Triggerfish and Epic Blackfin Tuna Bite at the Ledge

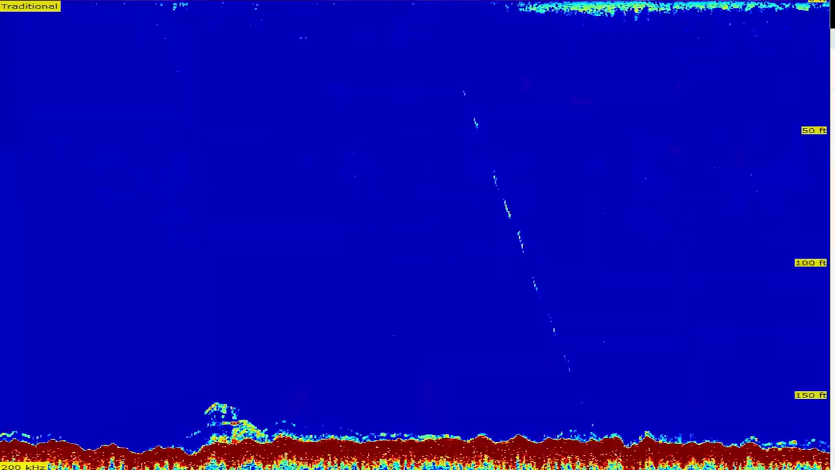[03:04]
Wahoo fishing has been slow, but we think we found some good bottom structure. My dad's hooked up. About 190 feet of water.